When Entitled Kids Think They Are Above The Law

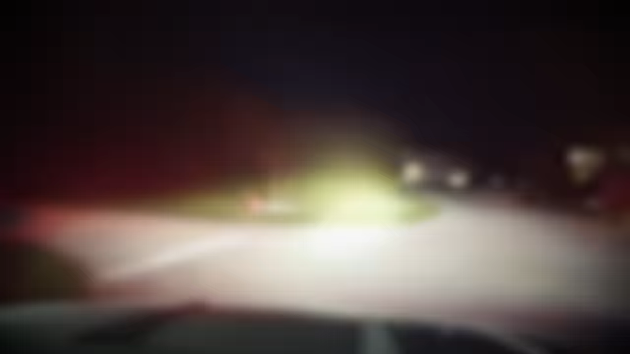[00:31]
On February 21, 2021, police respond to reports of a Tesla driving recklessly,
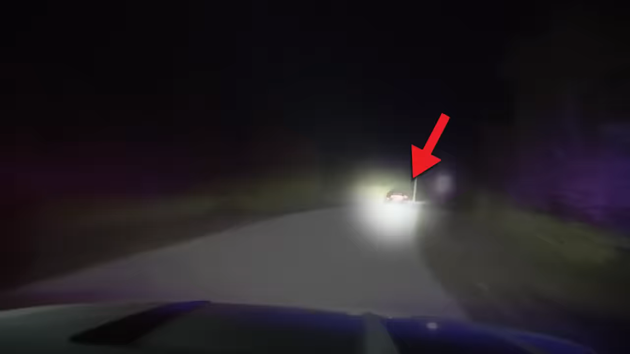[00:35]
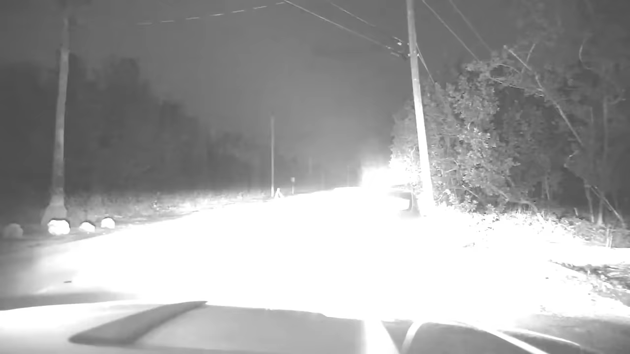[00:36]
but when they locate the vehicle parked on the side of the road, something unexpected happens. The Tesla flees as soon as the officer exits his vehicle,
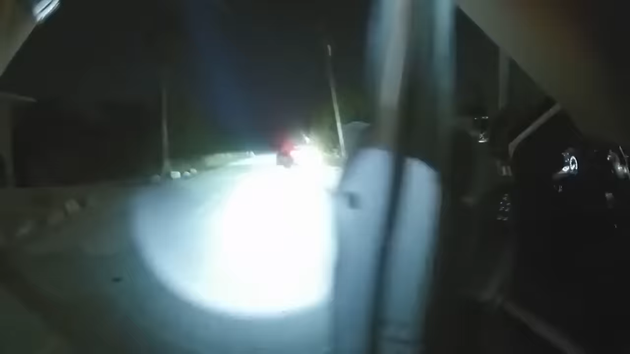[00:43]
but will inexplicably stop just a few blocks later.
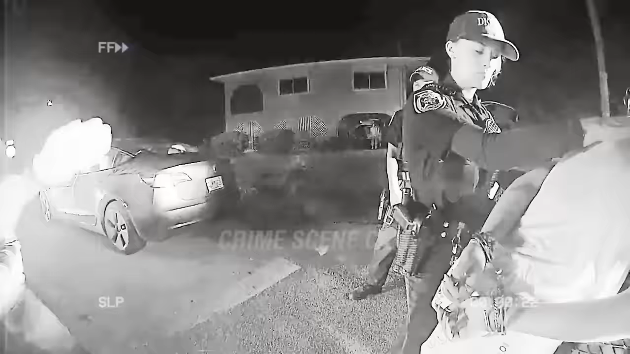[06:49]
They'll discuss having her perform a field sobriety test, but it's unclear if she's even able to understand the charges officers tell her she may potentially face.
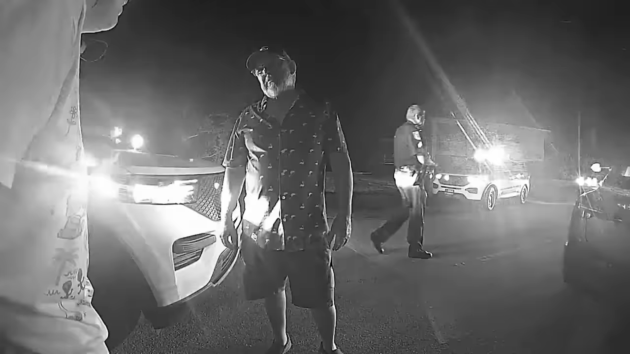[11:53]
As her father is forced to turn his back on her, the suspect continues to argue with police,